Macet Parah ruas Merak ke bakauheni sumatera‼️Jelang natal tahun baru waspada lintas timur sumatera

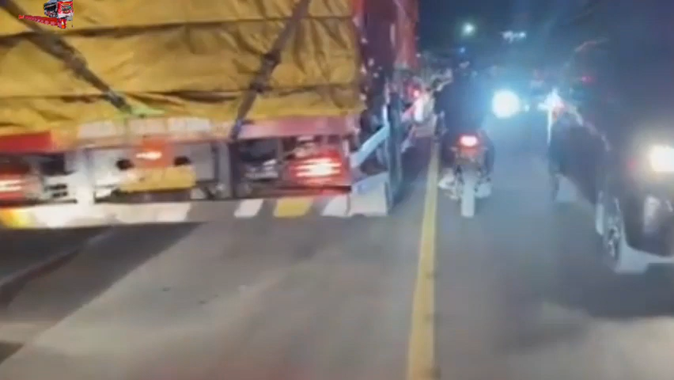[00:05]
Kemacetan parah terjadi di ruas jalur menuju Pelabuhan Merak, Banten dan jalur sebaliknya pada Rabu malam.
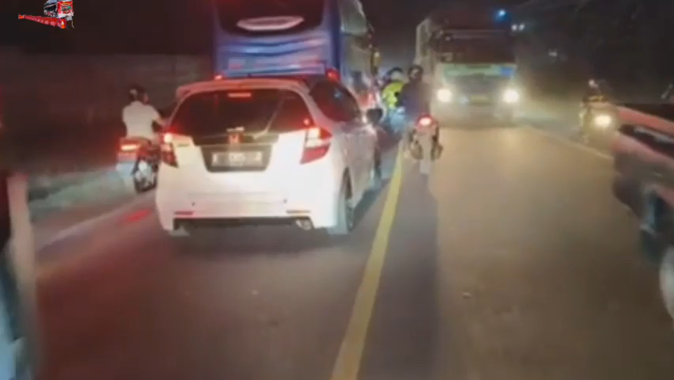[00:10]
Ribuan kendaraan pribadi, truk dan sepeda motor tak bergerak selama berjam-jam.
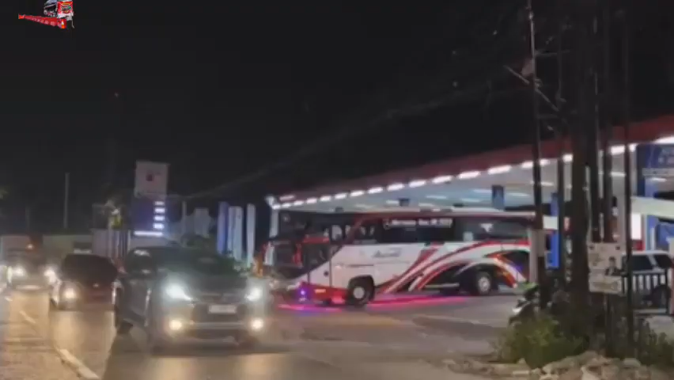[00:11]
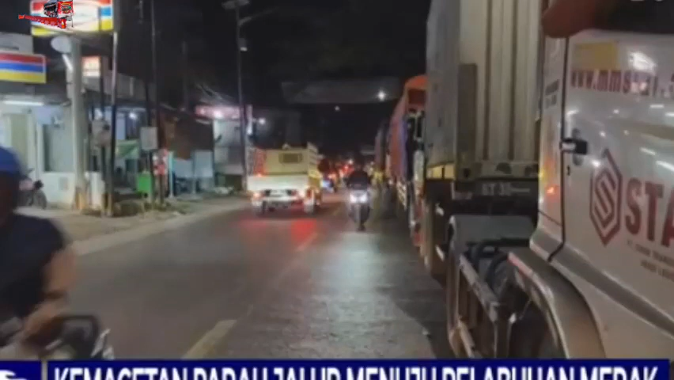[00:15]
Diduga kemacetan parah ini dipicu banyaknya truk yang antre di sejumlah SPBU di sepanjang jalur menuju Pelabuhan Merak.